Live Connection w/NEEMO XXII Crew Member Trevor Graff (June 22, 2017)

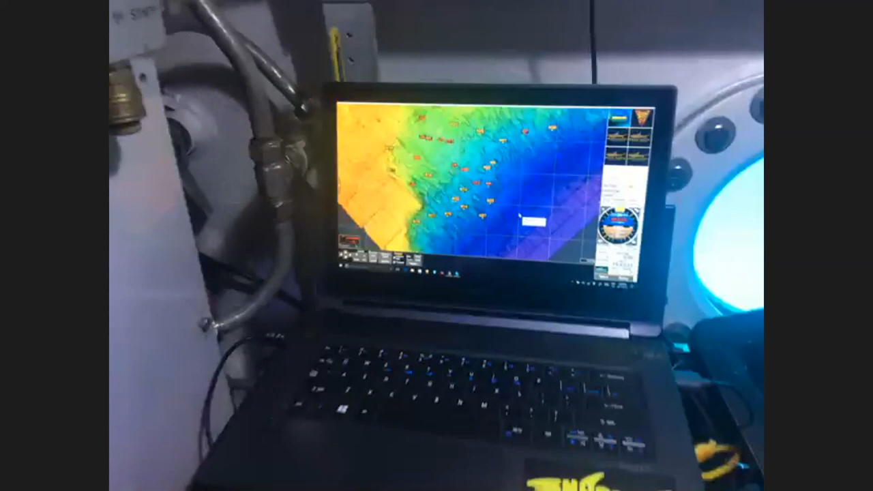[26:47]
We have navigation equipment to tell us where we're at when we're out diving. So, that's the mass of the seafloor that we use whenever we're out diving.